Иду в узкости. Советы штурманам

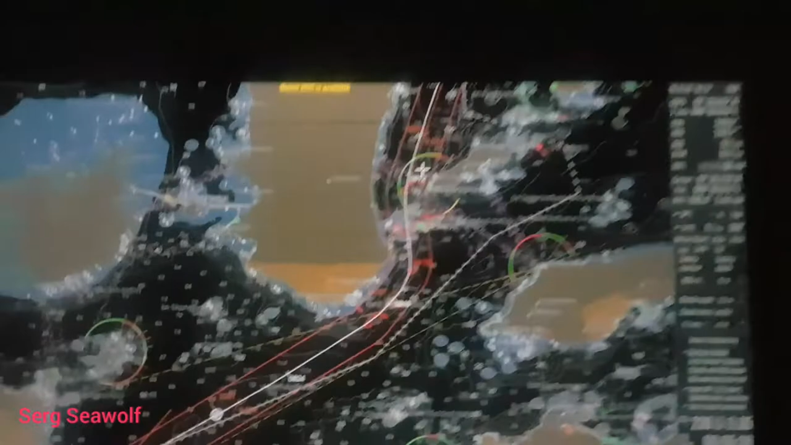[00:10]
переходил уже на ручное управление естественно под контролем капитана менять пока
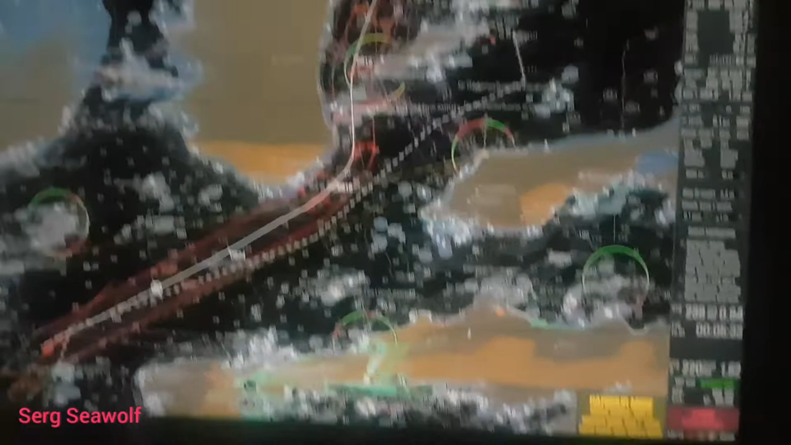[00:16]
еще нет но сейчас мы уже идем самостоятельно в 9 часов через полчаса буду принимать вахту что я хотел вам сказать какие нюансы в этих местах ну как
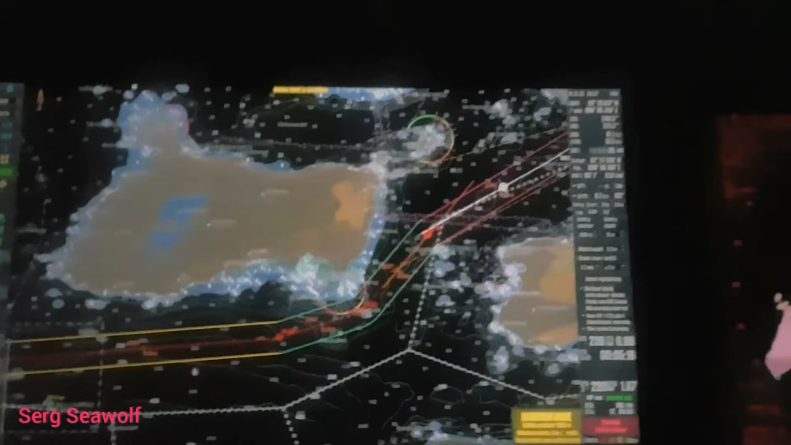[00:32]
вы стали встали на руль уже нужно смотреть обстановку вокруг трафик
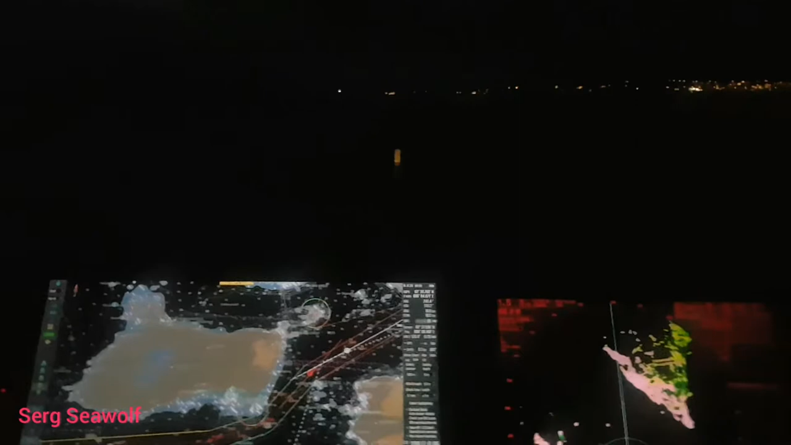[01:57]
вот какая наша задача как стоящего на руле на мостике на мостике штурмана
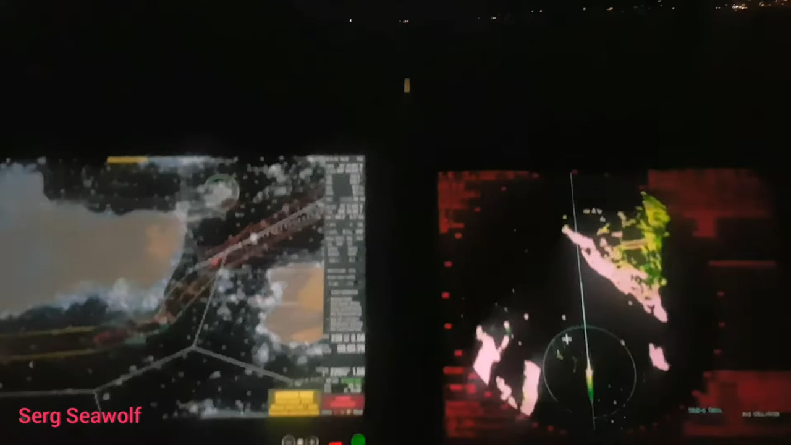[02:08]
конечно же все сравнивать расстояние то что вы видите
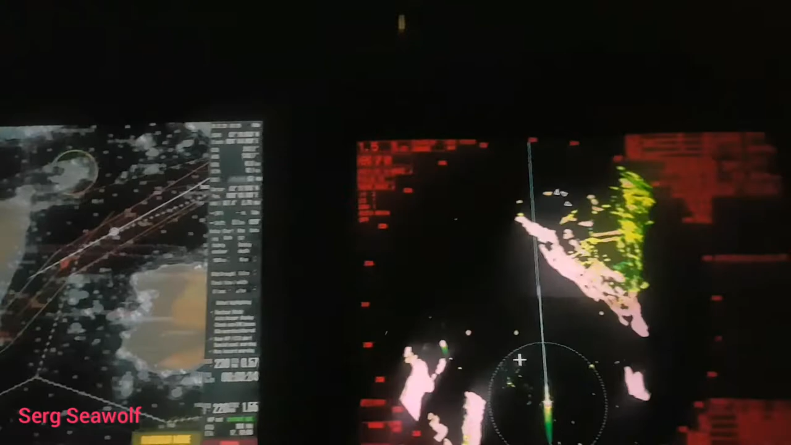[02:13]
до берега до буев сравнивать что здесь сравнивать что на карте у вас
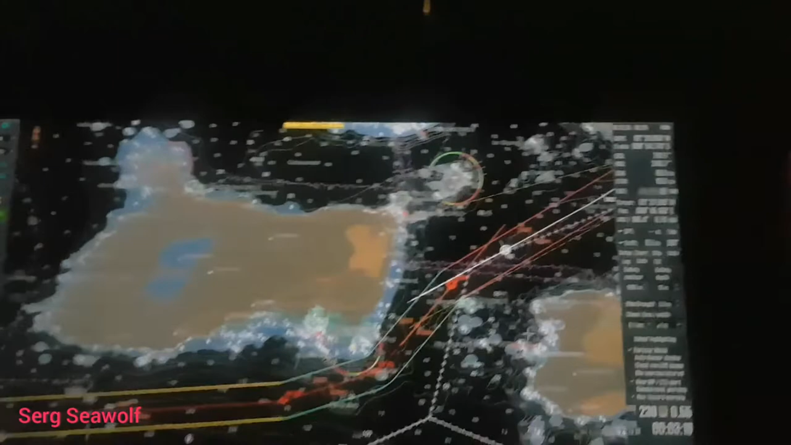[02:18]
должно все сходить 6 кабель до зеленого у нас
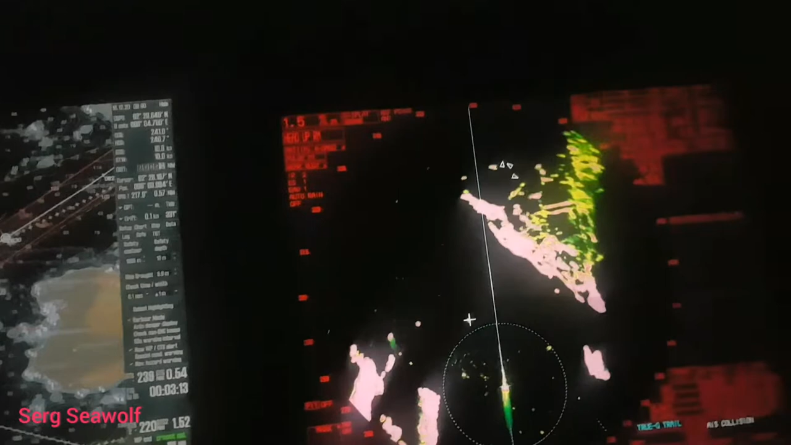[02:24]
ну и здесь также у нас мы видим состояние пилинг
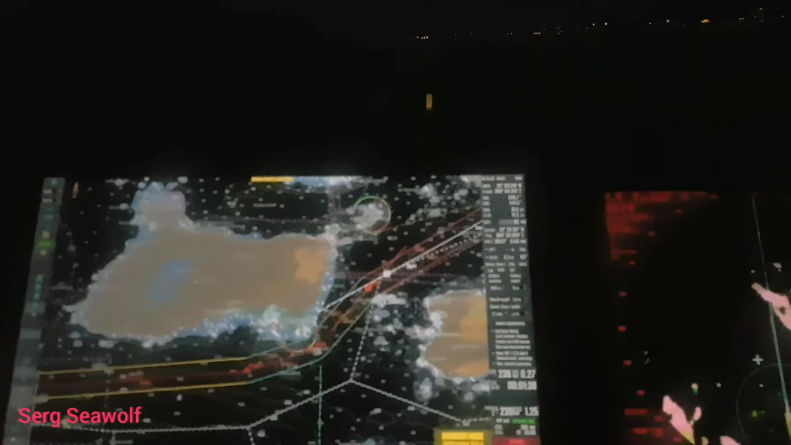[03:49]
вот мы уже потихонечку подходим к зеленому до поворотной точки два с половиной кабель то конечно же визуально я уже могу подворачивать начинать что в принципе и делаю
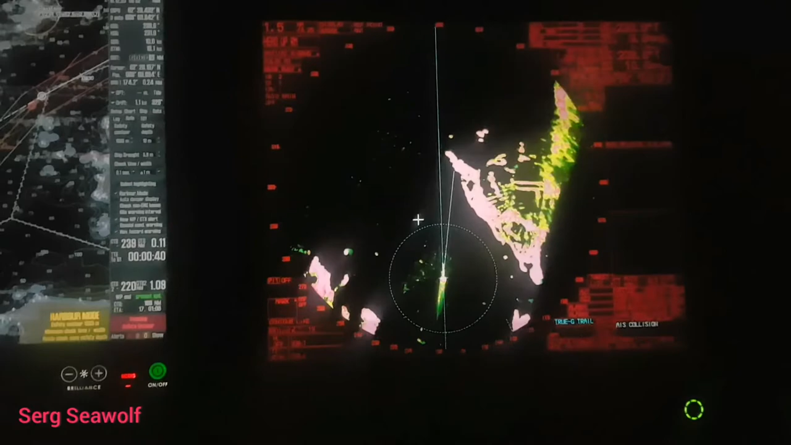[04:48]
нас уже один кабель дав остается обычно я начинаю за два кабель дав так поворачивать чуть медленнее остается
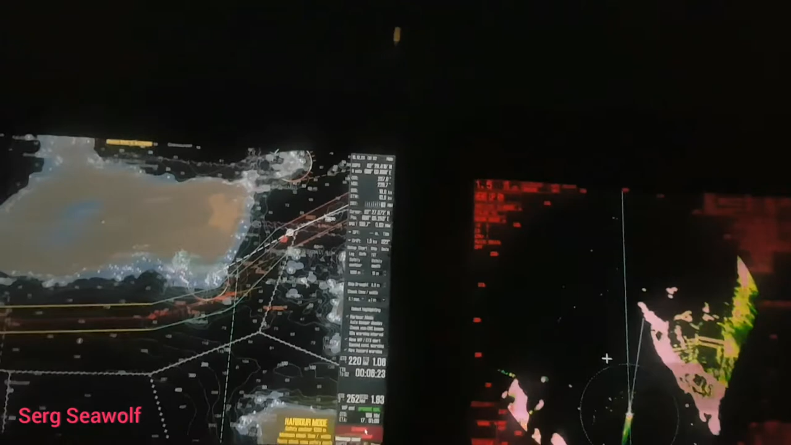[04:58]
один уже более так агрессивно начинаю маневр и выходить уже четко на курс
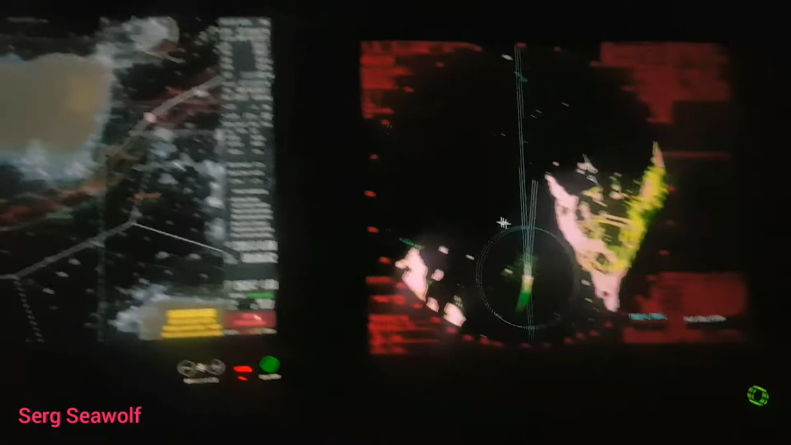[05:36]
вы должны сравнить всегда эти два курса они должны
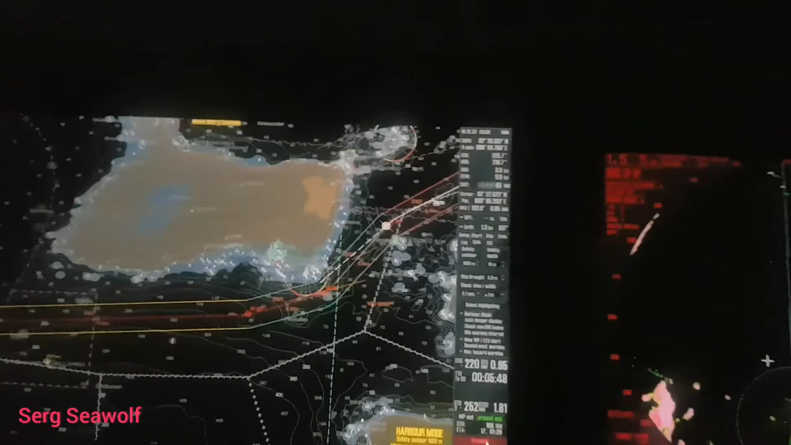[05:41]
быть в идеале одинаковы тогда значит вам никакие погодные условия не мешают для вашего правильного маневра вот видите да чётенько подвернул прям по линии покрасненько